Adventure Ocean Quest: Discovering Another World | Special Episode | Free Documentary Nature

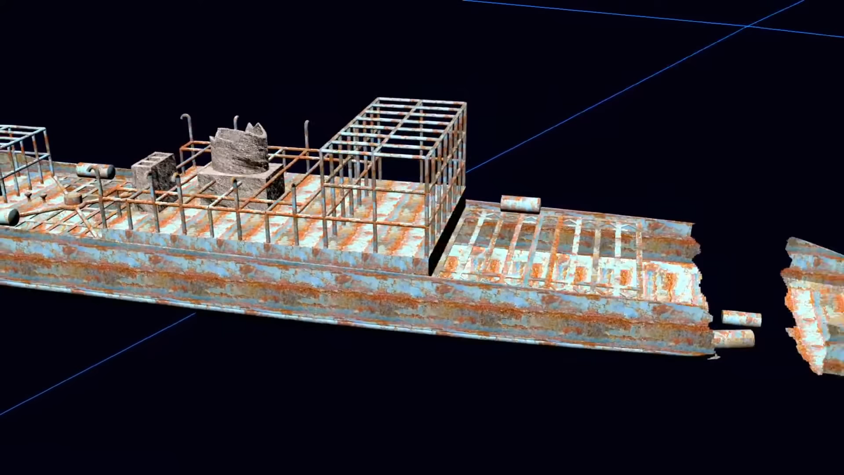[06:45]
The huge wreck lies between the island of Porcarol and Porcro.